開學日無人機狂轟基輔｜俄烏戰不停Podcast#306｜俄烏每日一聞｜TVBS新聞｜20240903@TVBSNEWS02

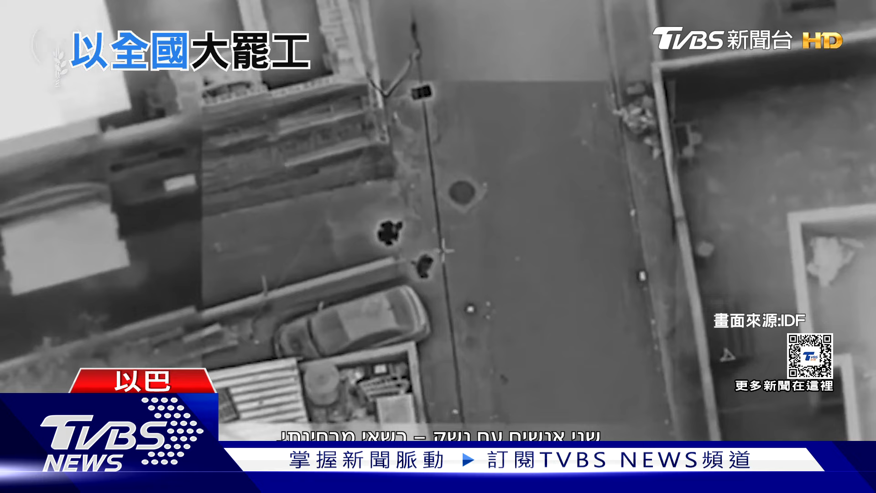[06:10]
以色列继续在这里执行返口最新也公布在空中发现武装分子穿梭折宁街道的画面而这些人没多久就遭乙军瞄准击毙
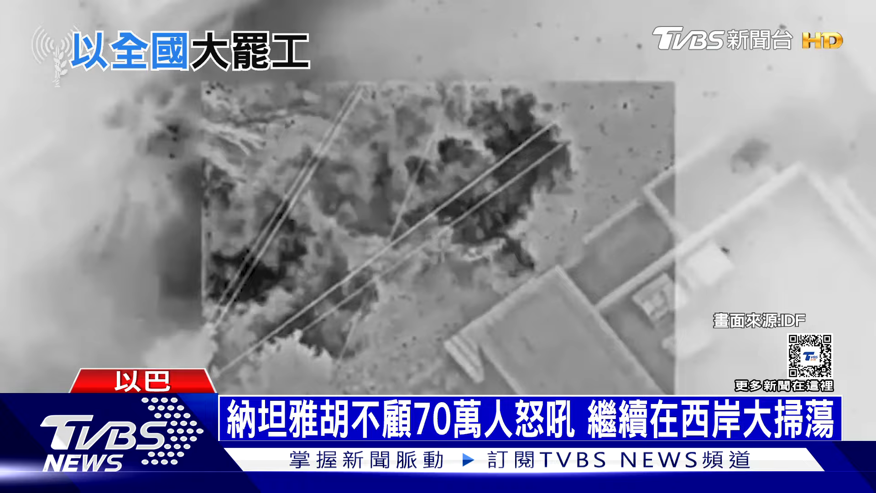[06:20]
2号却有西岸居民气愤抬出亲人遗体抗议指控乙军过程中还是涉嫌滥杀